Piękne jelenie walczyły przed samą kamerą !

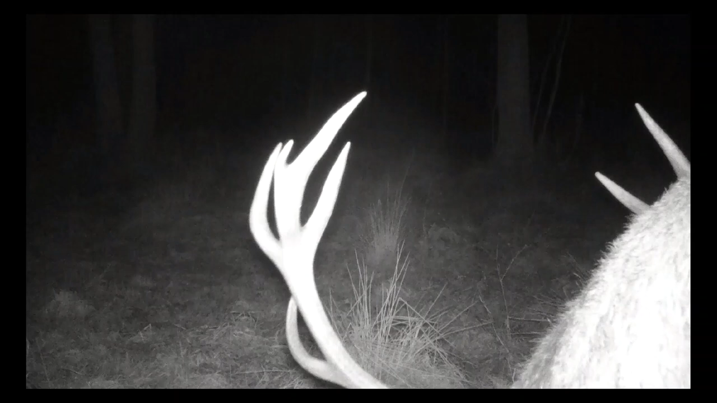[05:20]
no właśnie przyjdzie za chwileczkę przed kamerę. I tak się wydarzyło. Przyszły z jednej i z drugiej strony. I teraz pokażę Wam, jaki ten jeleń jest piękny. Jeden z nich, jeden z pięciu, które po moim lesie chodzą, z tych starszych. Naprawdę u mnie w lesie, jak wiecie, nie ma zbyt wielu zwierząt. Te wszystkie chmary, grupy, osobniki można zliczyć na palcach jednej ręki. Rzadko zdarza się, żeby było powyżej 5, 10.